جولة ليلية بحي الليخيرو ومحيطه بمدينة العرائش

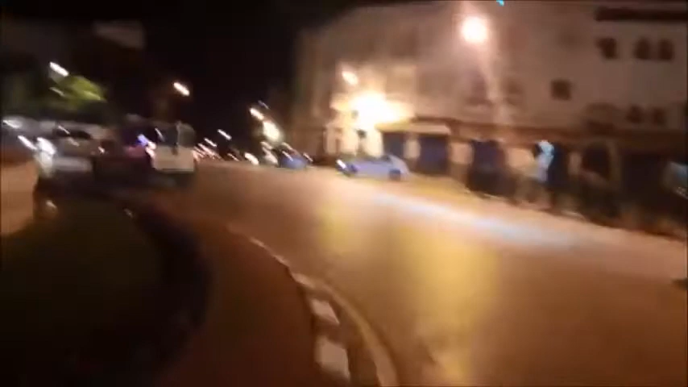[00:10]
كتكون واحد الحركة ديال السير والجولان غير عادية، لأن كلشي كيكون متسابق.
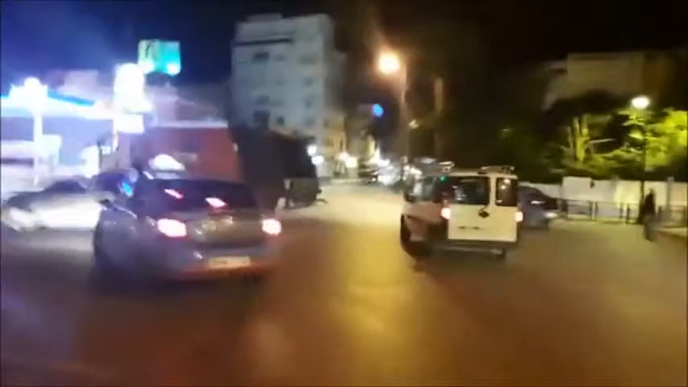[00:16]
كنطلبوا السلامة لجميع السائقين داخل مدينة العرائش،
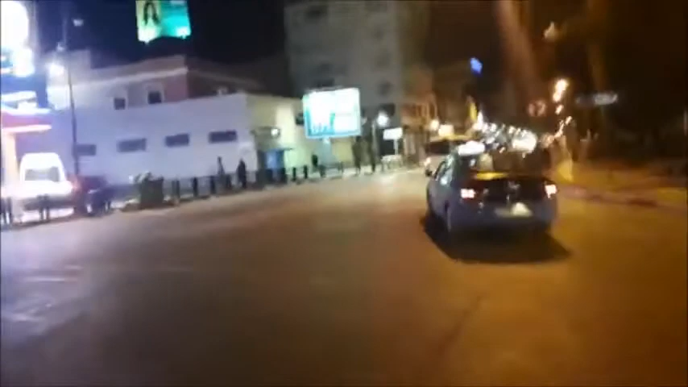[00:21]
يعني فهاد الساعة هادي اللي كيكون شي الكل كيكون يعني
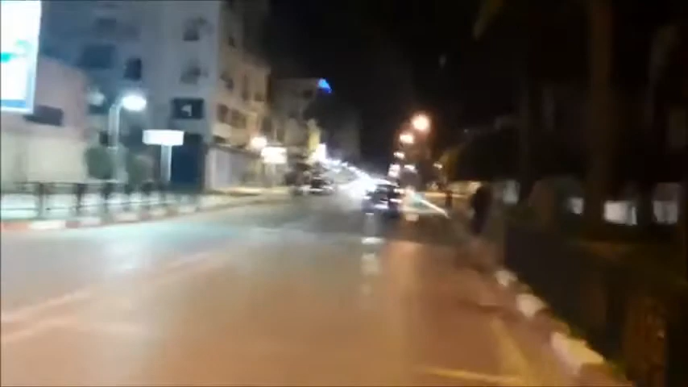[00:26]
اللي عنده شي غرض كيقضيه باش قبل الساعة 9 يبدا الحظر ديال الجوال، لأن
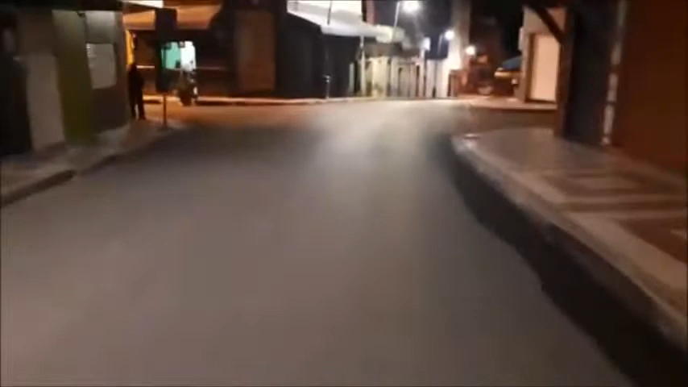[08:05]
نعم شارع مولاي عبد الله مولاي محمد بن عبد الله لا عيط تلف لنا شارع محمد بن عبد الله نعم ها هو الشارع ديال سينما كروسيو التاريخية اللي مشهورة بالسينما الهندوية
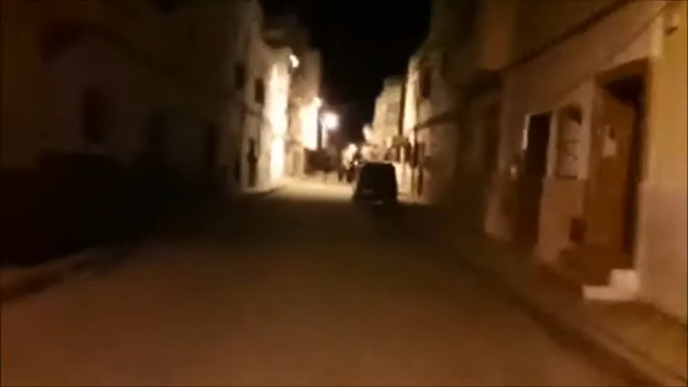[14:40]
الان باقيين في المنطقه ديال الليخيرو، تنخرجوا بحالنا للدار الوكريم، هذا منزل القصر القديم يعني في مدينه العرائش اللي مشهور بالدار الوكريم. كل شيء ملتزم بالتطراق.